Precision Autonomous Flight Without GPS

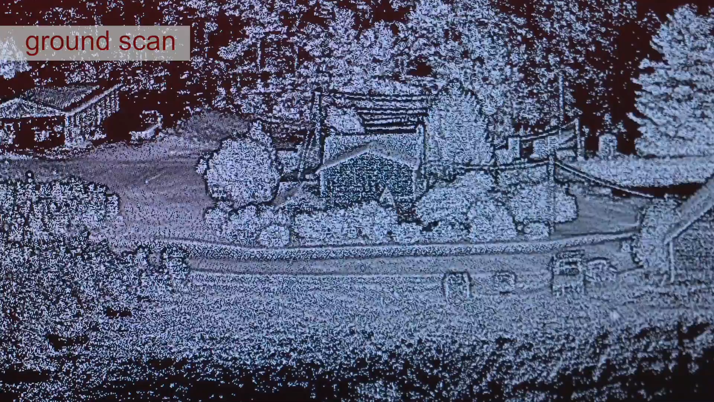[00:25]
With the ground scan, we define waypoints and we put the sensor pack onto the drone.
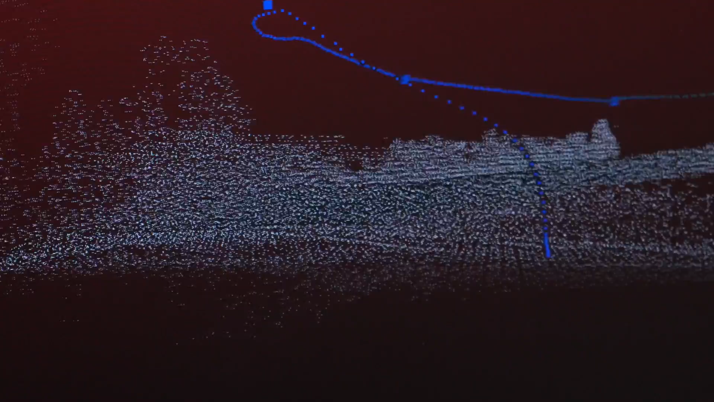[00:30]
The drone is able to follow the waypoints autonomously without GPS.
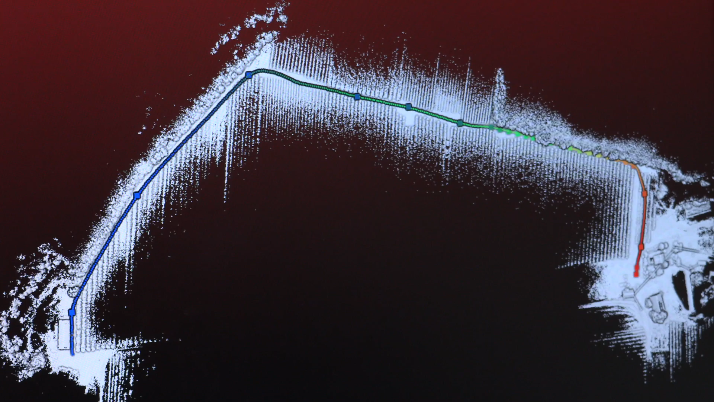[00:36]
Once we put the LiDAR on a vehicle, it's able to create an aerial scan that it compares
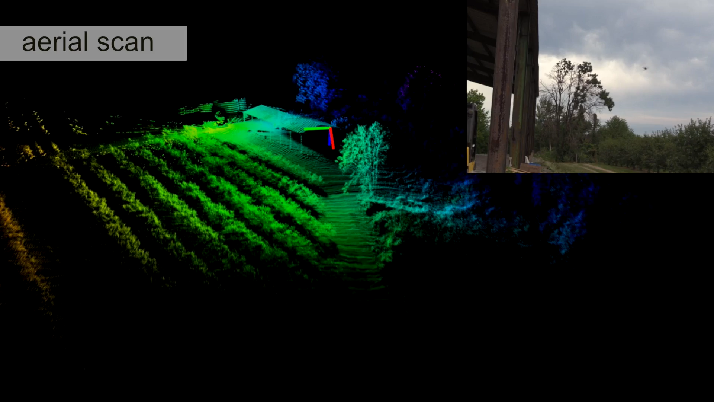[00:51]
So my job as the flight test pilot is to follow along the test vehicle and be able to stop the test safely.
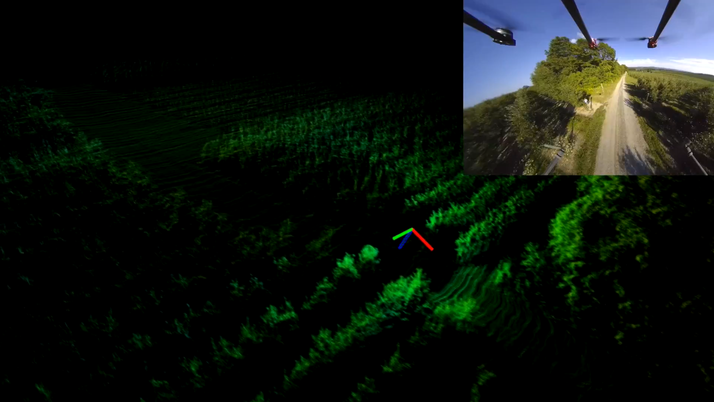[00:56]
Throughout the day, it flew from waypoint to waypoint, even as it dove down and flew through the canopy of trees
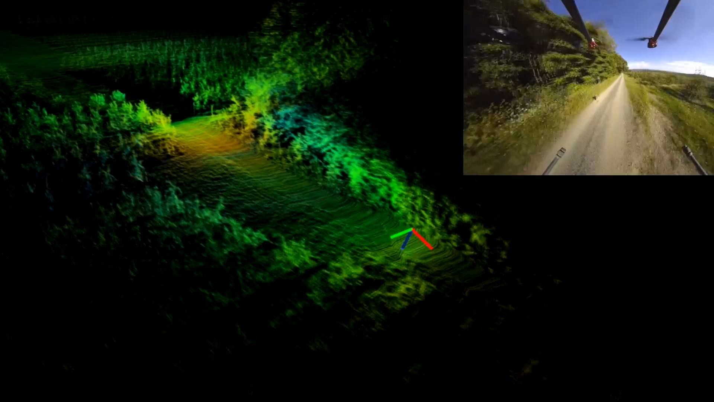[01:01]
and autonomously landed at the pre-designated landing board.